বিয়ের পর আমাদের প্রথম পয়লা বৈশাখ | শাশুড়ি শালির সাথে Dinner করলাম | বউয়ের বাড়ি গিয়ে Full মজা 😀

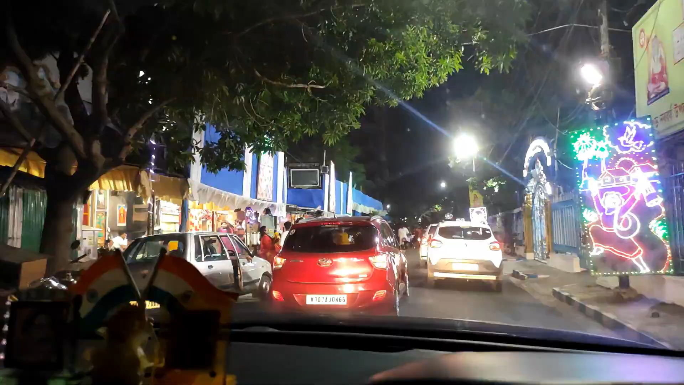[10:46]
লেককালীবাড়িটা খুব সুন্দর সাজিয়েছে চারিদিকটা একদম। এখানে ঠাকুর এখানে ঠাকুরের এটা ভোগ দিচ্ছে।